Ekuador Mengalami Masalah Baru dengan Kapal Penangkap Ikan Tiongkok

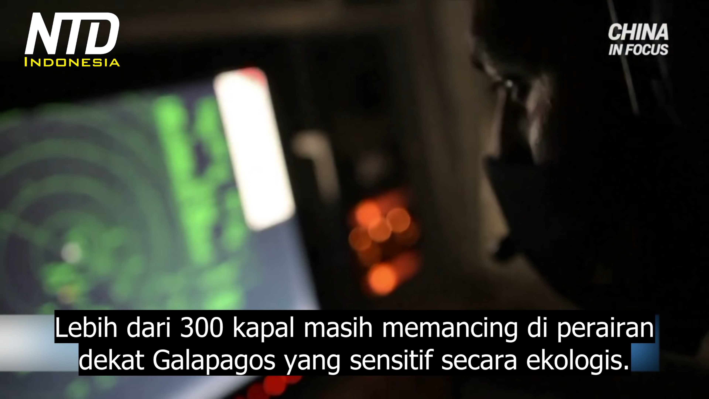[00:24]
Over 300 ships are still fishing in the waters near the ecologically sensitive Galapagos.
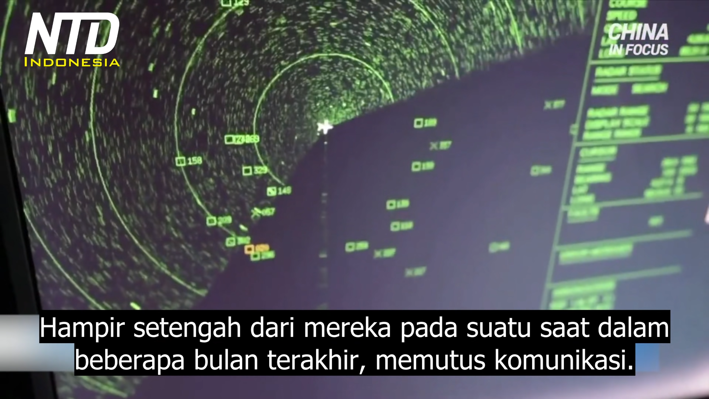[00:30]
Almost half of them have at some point in recent months cut off communications.